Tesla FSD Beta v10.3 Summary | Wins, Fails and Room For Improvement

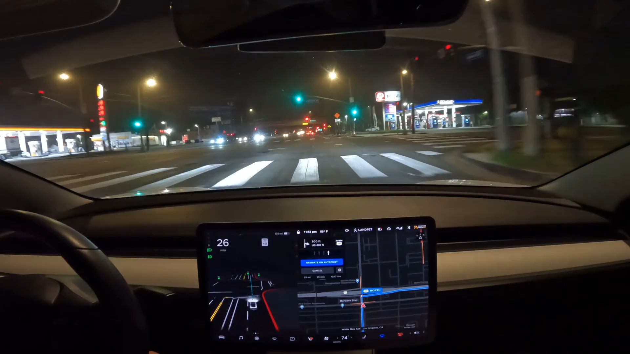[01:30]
so over here it's supposed to get into the freeway however i turned on full stop driving just now there are no cars around me nothing like that and it starts getting into the right lane but as it goes to the right it comes back left for no odd reason so i had to take over to get into the freeway so not exactly sure what happened there but it would be nice had it just gone right now here's the biggest mistake that i noticed